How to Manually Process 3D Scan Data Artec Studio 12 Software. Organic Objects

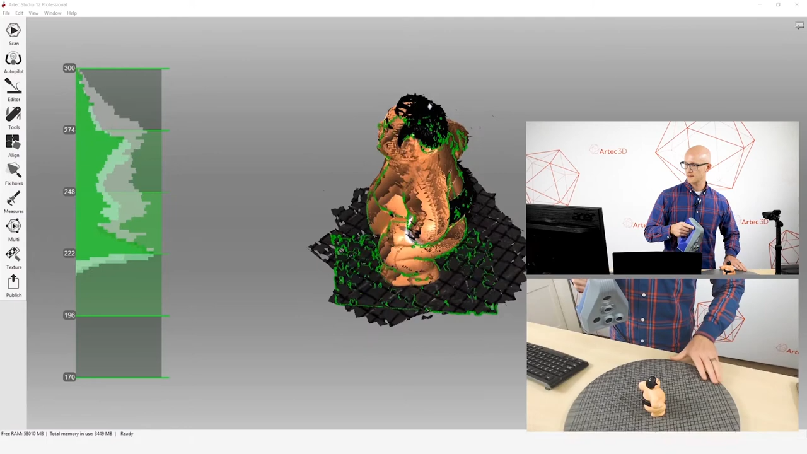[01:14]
Now I have disabled the automatic base removal because I want to show you step by step the process that you might use no matter what the object is.
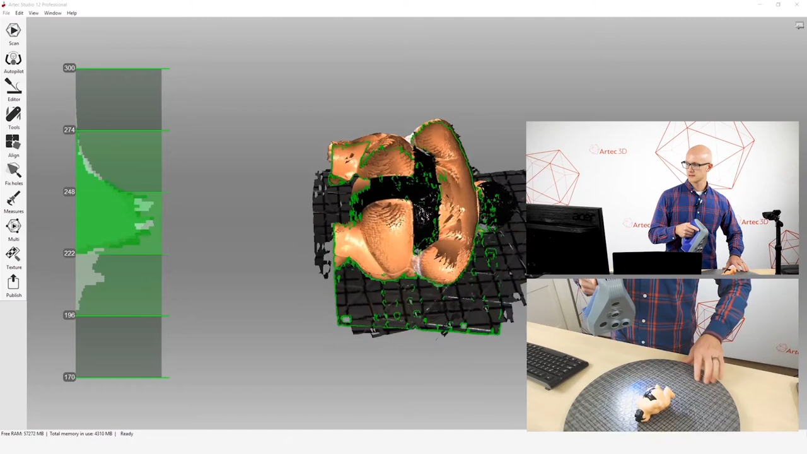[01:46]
And depending on the object you're scanning, you may have to do more or less scans than I'm actually doing right here.
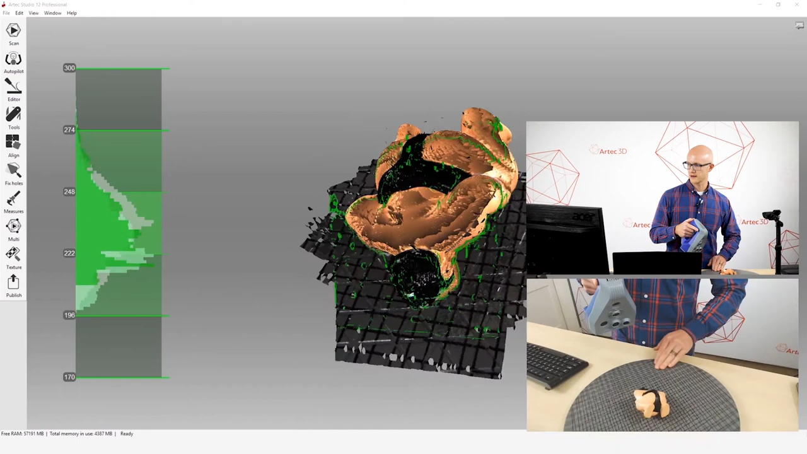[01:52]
So I'm just going to do three quick scans. And we are done with that.
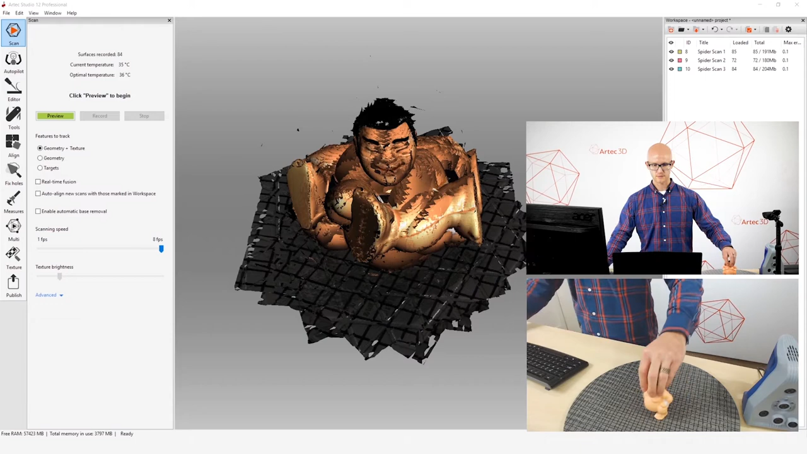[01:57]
Alright, so now we have our raw scan data. And I will now show you step by step how to take this to a finished model. Now, what I won't do is go into really in-depth detail about each step. I just want to show you the process and then you can refer to that manual processing guide for a lot more detailed information and specific numbers and best practices to go along with each step.
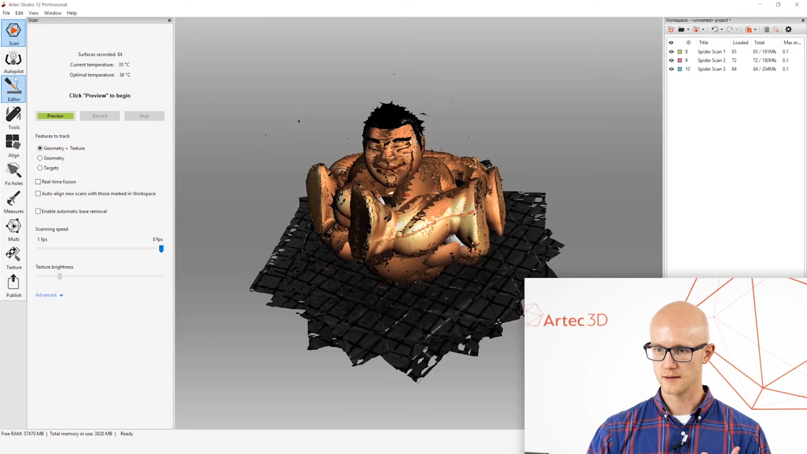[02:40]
So I'm going to come over to the editor.
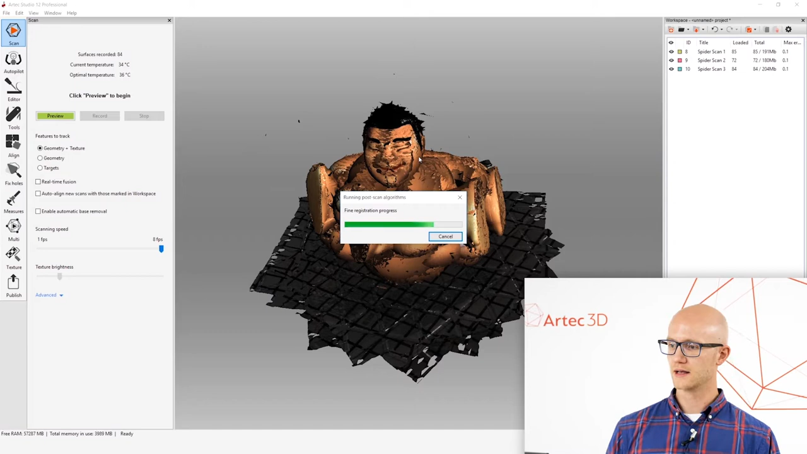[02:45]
You'll notice when it leaves the scan screen for that first time, it will run a fine registration automatically. And again, if you had automatic base removal enabled, then you might not have to do this. But you also might have other things around the scan that you don't actually want in your final mesh.
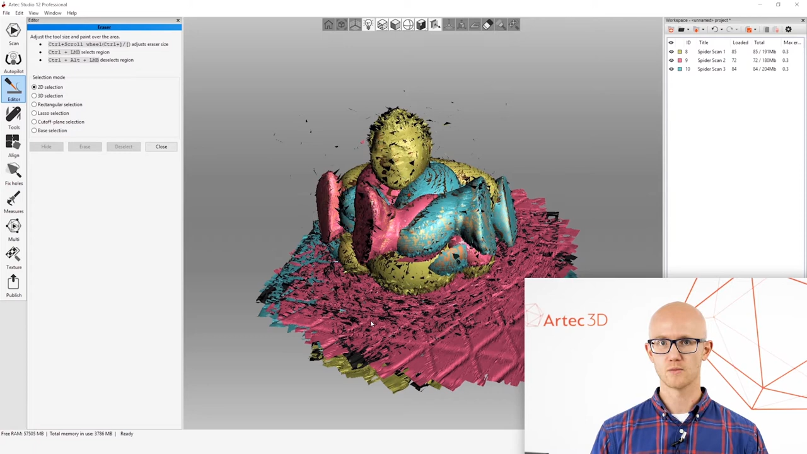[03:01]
So you can come in here to the eraser and there's a couple different types of tools here. I won't go over every single one of them, but I'm going to show you two of them here.
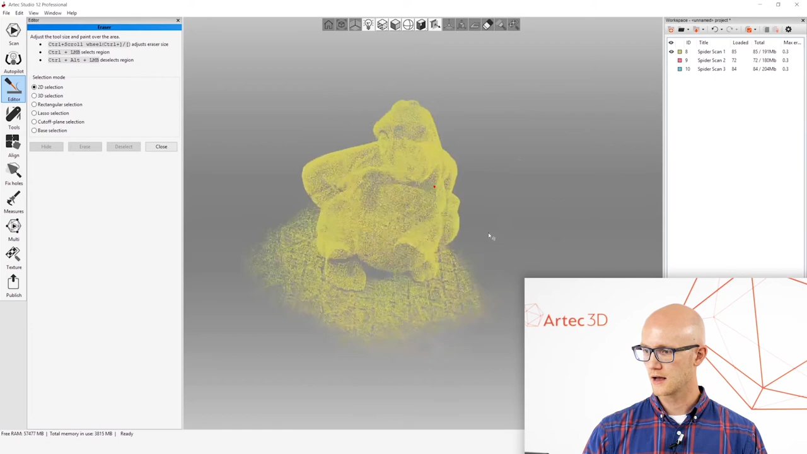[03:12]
So there is the cutoff plane selection, which is kind of a manual plane cutoff tool where I can select the base here,
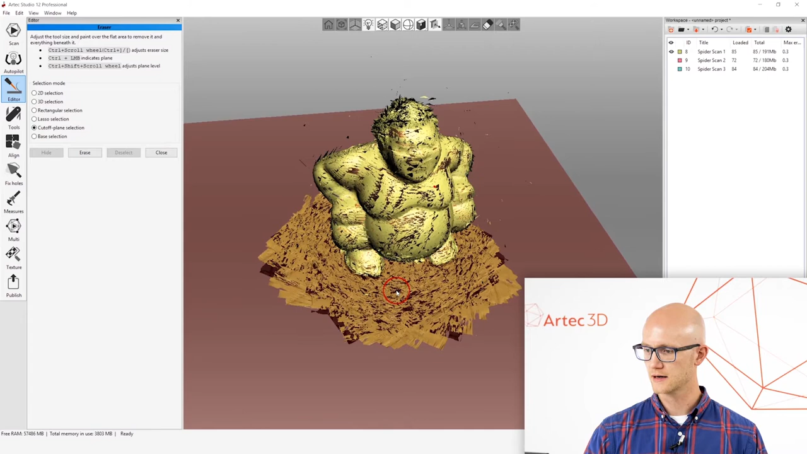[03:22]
move it up and down and choose to erase everything under that.
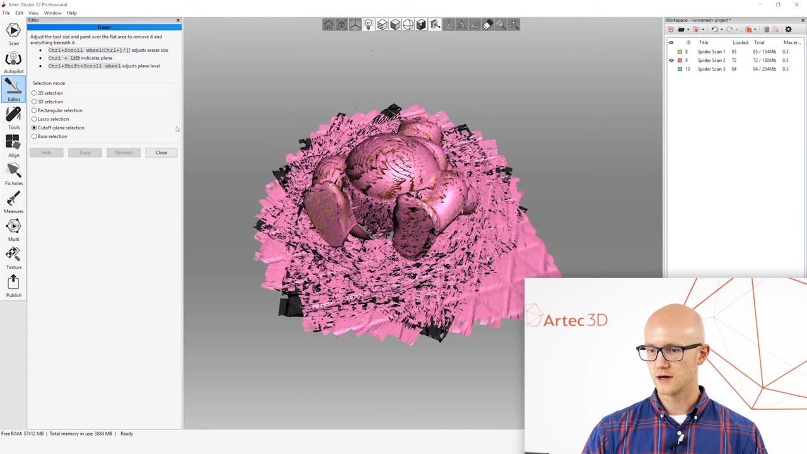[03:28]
There's also an actual base selection, which is a little more of a manual
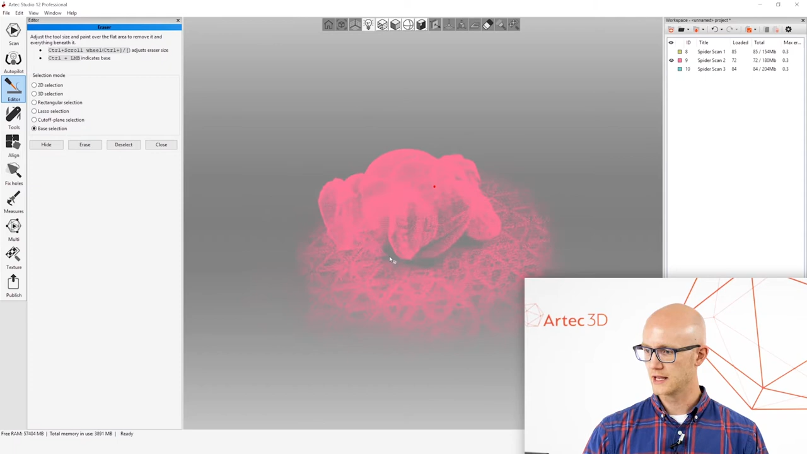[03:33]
version of the automatic base removal process that happens during scanning.
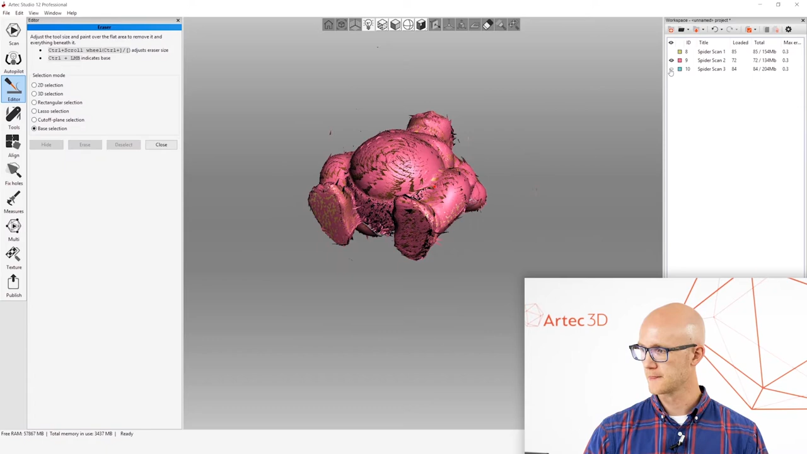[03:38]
But you paint a little bit and then it chooses what it thinks it should remove for the base.
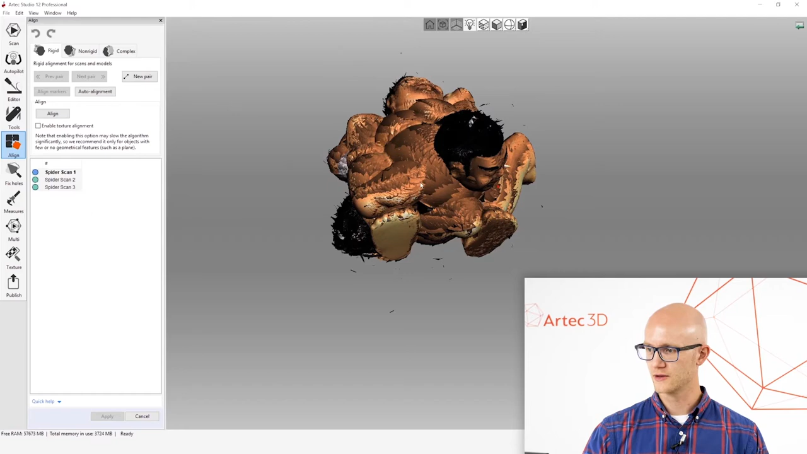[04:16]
But I'm going to go to the align tab because I want to use all of these and they are nowhere near being lined up correctly.
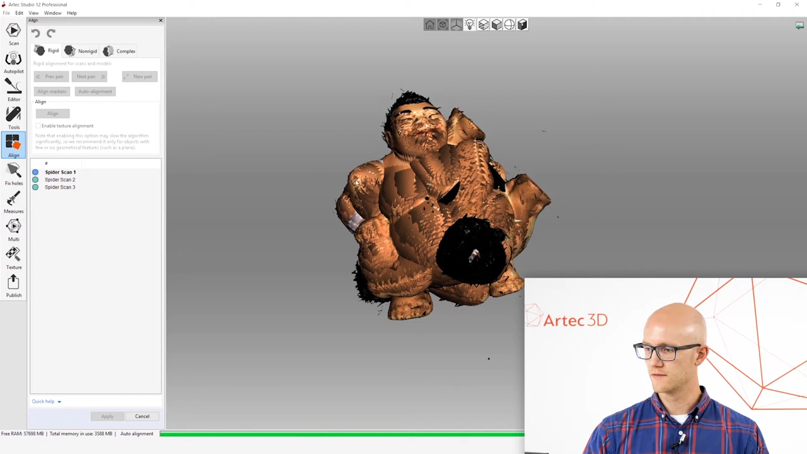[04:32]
But there are separate videos that we have that go more into depth on manual alignment. All right, so I've done that.
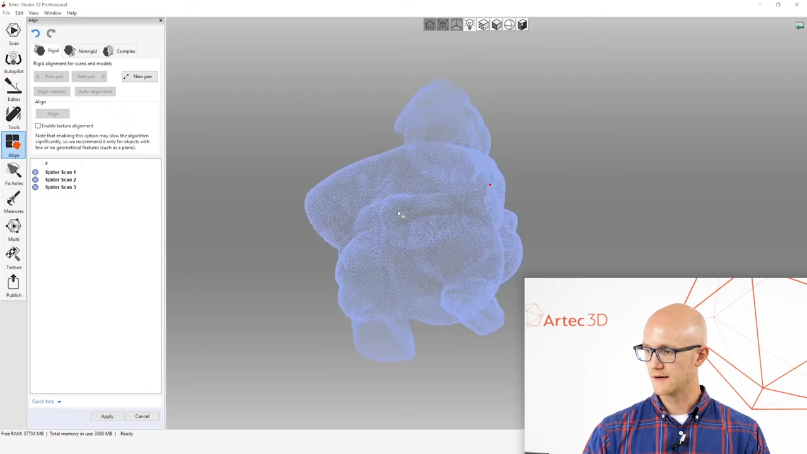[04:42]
And everything looks really good. I can click apply. And that's the alignment.
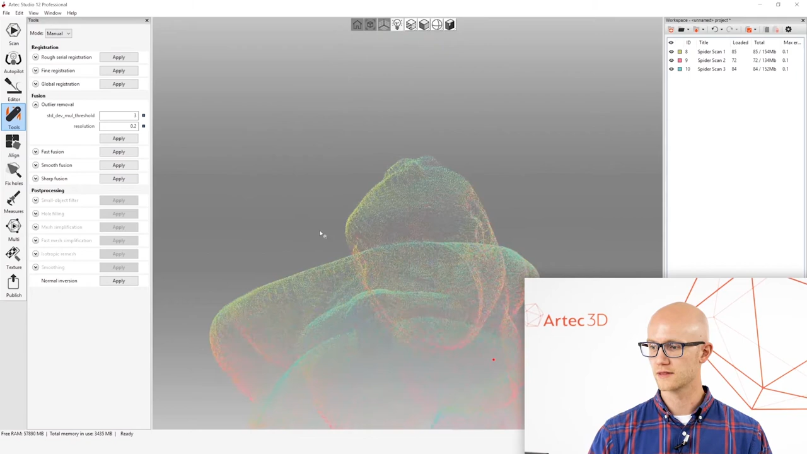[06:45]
So you want to make sure that's nice and clean.
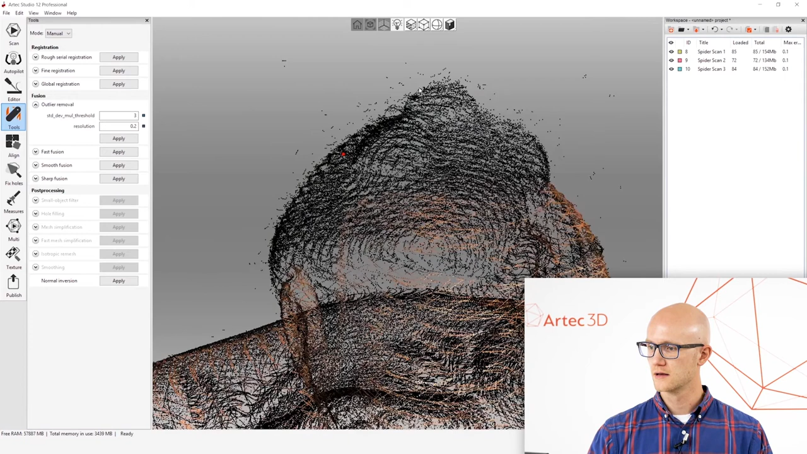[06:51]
If I change my points view here, notice all these points around here just kind of floating out there. Outlier removal cleans that up. So I've changed my settings here.